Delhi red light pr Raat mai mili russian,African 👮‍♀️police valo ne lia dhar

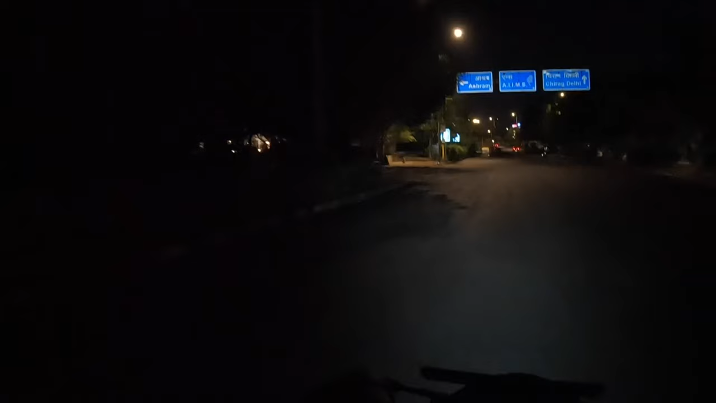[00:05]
तो बीनारहिश को किसी को रॉषील ना मिले अगर अगर अप्रीक अच्छी तो आसकते तो बीद देख सकते हो भी हम बैठे
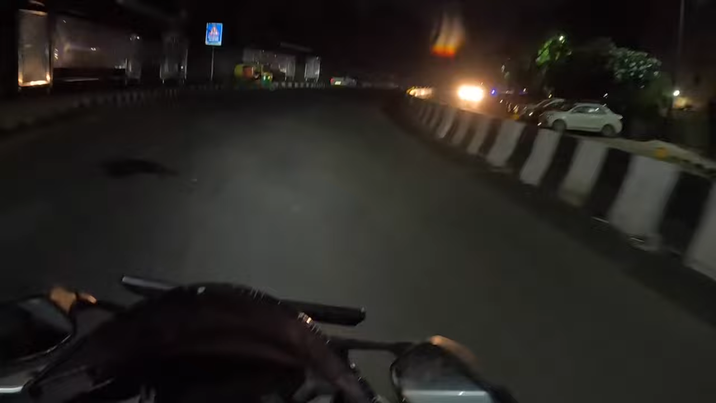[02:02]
रात में कतई सुनसान अरे यह तो बैरिकेट लगें तुम्हें पहने रखाए गाइस देख सकते हो बैरिकेट लगे पड़े हैं बहुत गंदे पुलिस की चेकि है बहुत तगड़ी
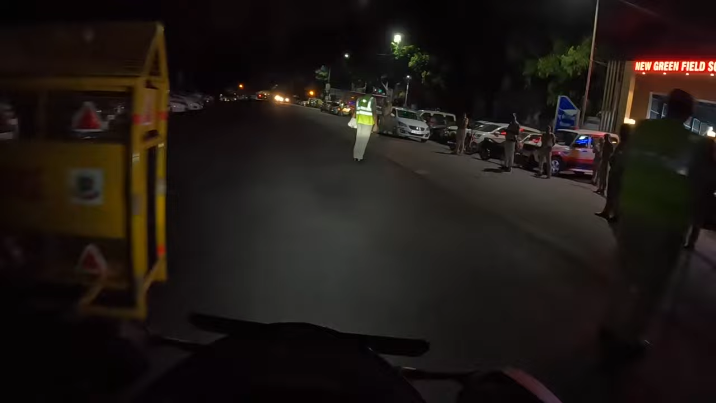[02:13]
पुलिस की चेकिंग है गईसरों बहुत तगड़ी चेकिंग चल रहियो लेडीज ओफिसर क्या प्यारी थी वहाई है क्या प्यारी ऐफिसर टीए मस तीना
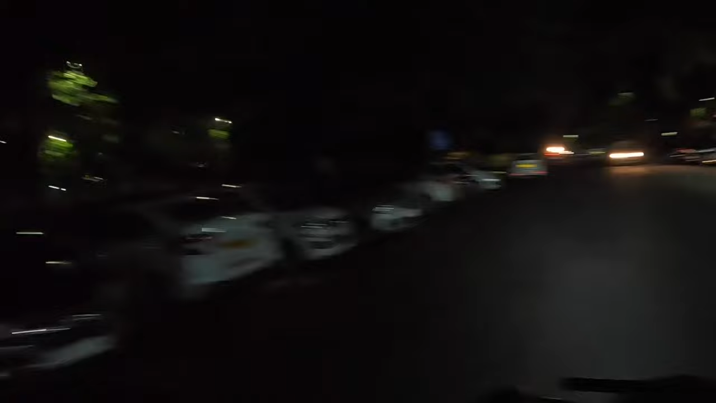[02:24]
अर्य तेको बरवत मानन न वट्क्ना तो ठोड़ा सा मन तो खेकता ही है ह। माई गजा भी थी ले कि गोवार से नहीं देख पाया मैं इसे पता है तुमें अरे आर कोवर से नहीं देख पाह से मैं ठो... वो.. क्या..? सही था ना ? हाँ..? देख रही थी यार वो
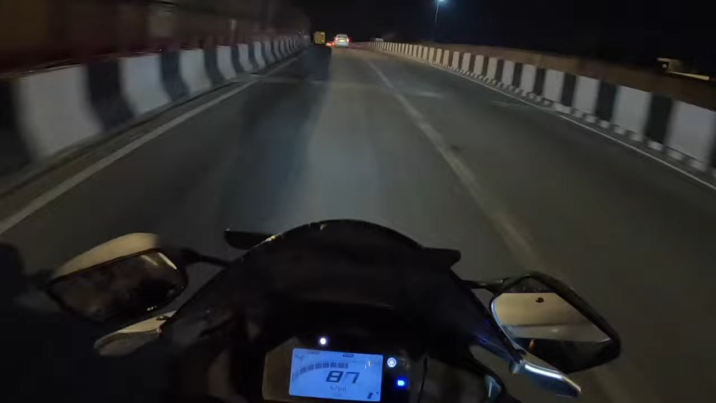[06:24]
फोन देख लो एक पर है है चोलो गाईज फोड़ा सा थोड़ीची फूर्ती दिखाई है पर्यार यह गड्ड़ वाले रोड़ फिर आगे लगत तो आई रहे हैं मुझे कोई दिक्कत नहीं अपन खैचम खैच चल रहे हैं बस गड़े ना आए इस गड़े आगे ना तो छित्राही मिलूंगा यह 30 बिट पर नहीं होती यह
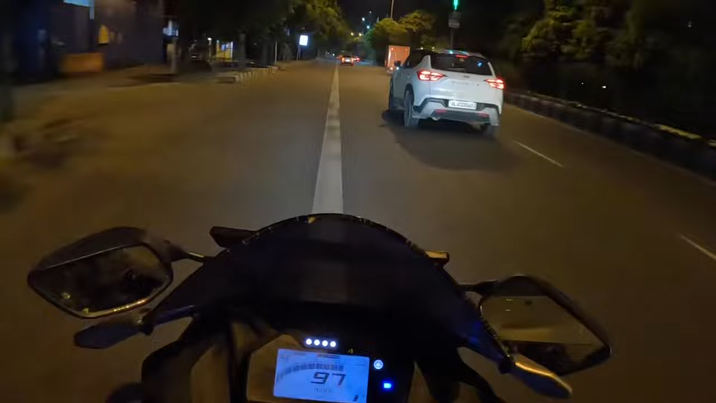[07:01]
पुलिस की चेकिंग देख सकते हो गाइस बड़ी पड़ी है पुलिस लोग